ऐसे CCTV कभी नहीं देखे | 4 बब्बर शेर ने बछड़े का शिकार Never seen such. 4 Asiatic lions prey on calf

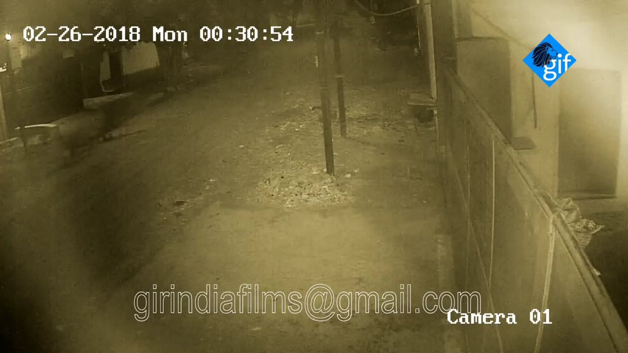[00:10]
watch live CCTV footage four lionesses entered into Junagad Gidk and prey on calf by Hanifcock Junagad
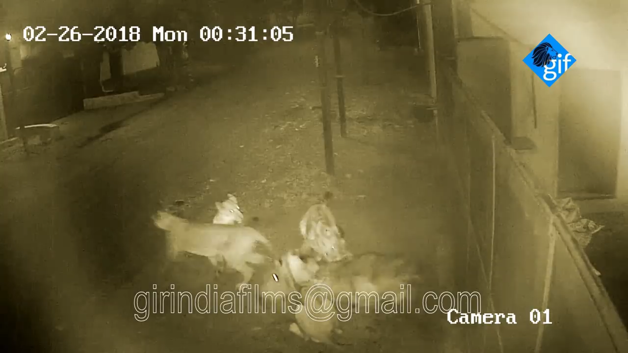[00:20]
Gujarat a pride of one lioness and the young cubs entered the industrial area of Junagad in Gujarat on February 26 a CCTV camera at Gidk filmed the four lionesses preying on the calf right behind an industrial shed several workers employed at Gidk also witnessed the hunt but kept a safe distance dot the terrified workers called forest officials who came and managed to send the pride back to the nearby forest dot they spent six hours at the
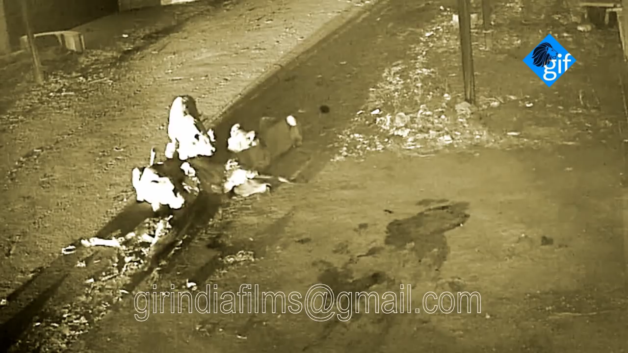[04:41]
Watch live CCTV footage. Four lionesses entered into Junigod Gidg and prey on calf. By Hanif Kok, Junigod Gujarat A pride of one lioness and the young cubs entered the industrial area of Junigod in Gujarat, India, on February 26. A CCTV camera at Jidg filmed the four lionesses preying on a calf right behind an industrial shed.